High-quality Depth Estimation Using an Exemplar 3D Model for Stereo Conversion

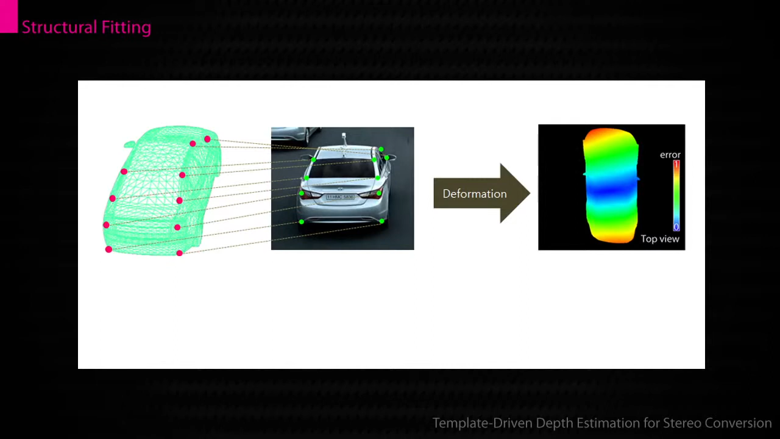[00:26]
The structure-feeding technique iteratively deforms the exemplar 3D model to conform to user-specified 2D correspondences in the image.
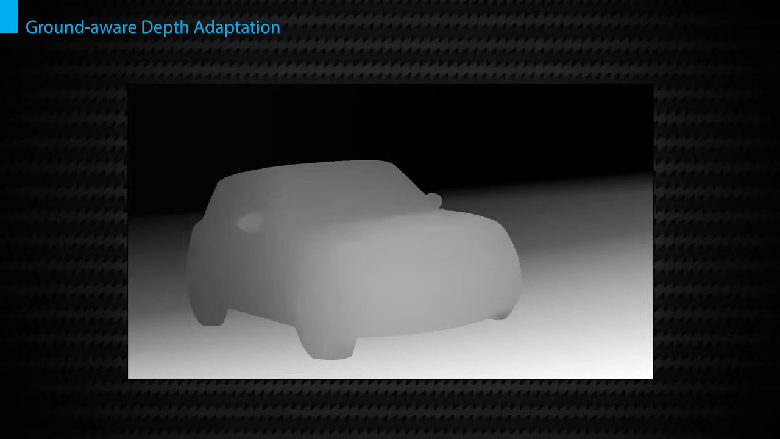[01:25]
Finally, the depth is seamlessly adapted to the background depth by adjusting a depth mapping function with contact constraints.
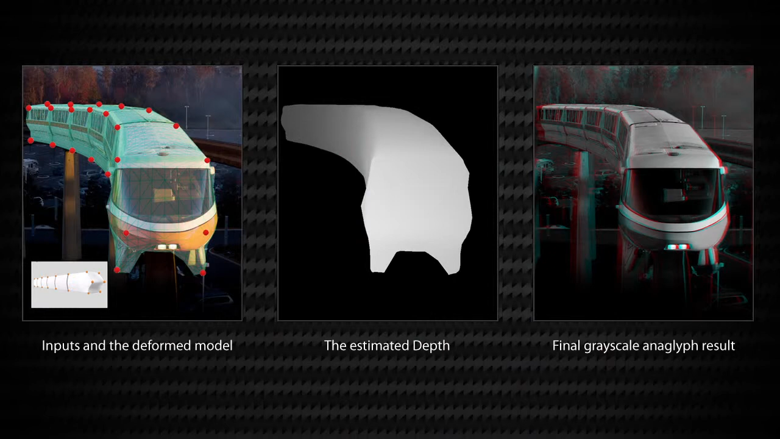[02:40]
This experiment verifies that our method can work well with a broad range of rigid objects, as it does not produce an erroneous result even when an unexpected input that has some degrees of articulation is given.
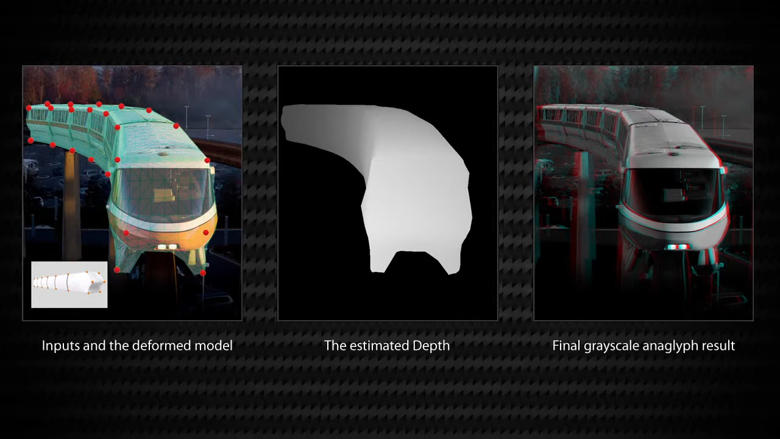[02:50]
Now we show the other results from our method.